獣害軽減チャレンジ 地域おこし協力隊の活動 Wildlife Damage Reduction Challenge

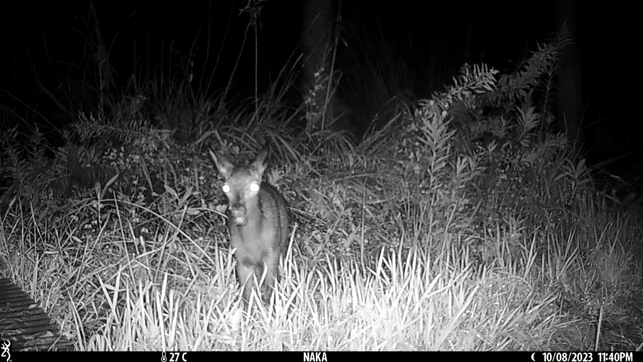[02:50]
今のところ柵を突破した様子はありませんこのように防護柵は効果的に機能しています
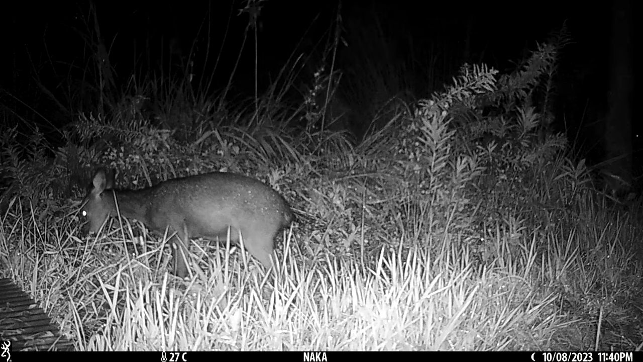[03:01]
皆様もぜひお気軽に見ていただいたらと思っています
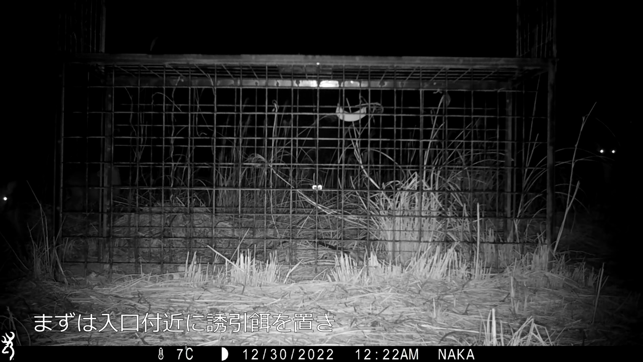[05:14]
これは鹿を捕獲する様子です
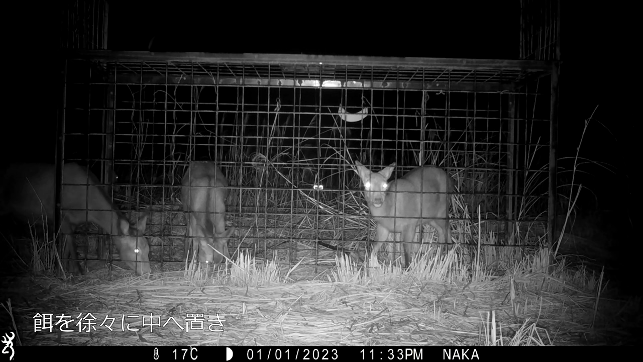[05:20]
最初は罠の入口付近にのみ餌を撒き鹿をおびき寄せますが餌の位置を徐々に中に移動し鹿を罠の奥まで誘導し蹴り糸に引っ掛け捕まえます
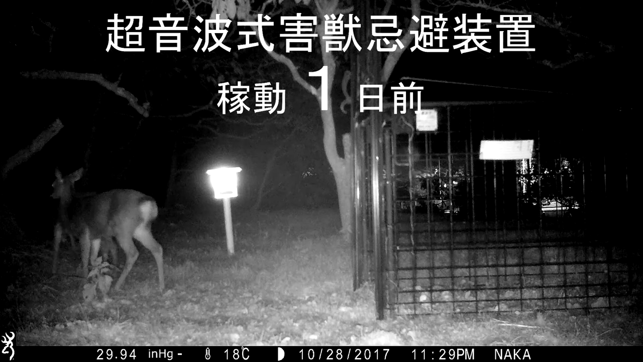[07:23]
まずは超音波発生装置の稼働前です箱穴でのいつもの光景が繰り広げられていますここで超音波発生装置を稼働させます
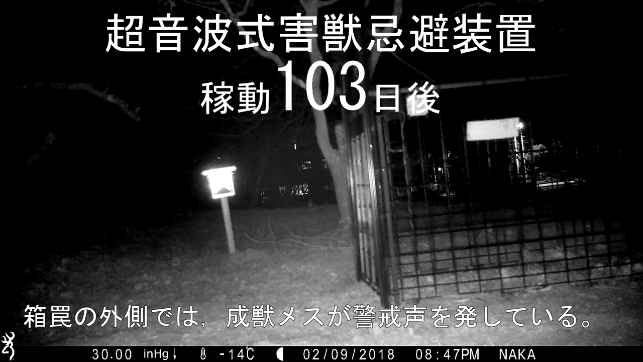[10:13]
扉が閉まりましたピー、ピーと鳴いているのは外側にいた大人のメスの声です